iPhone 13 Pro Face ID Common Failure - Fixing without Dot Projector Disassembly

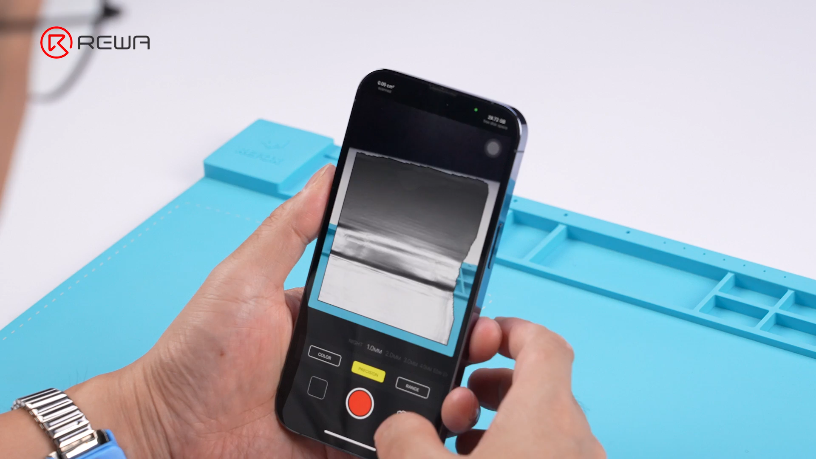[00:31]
which can generate 3D models by scanning the face You can see that the facial model is incomplete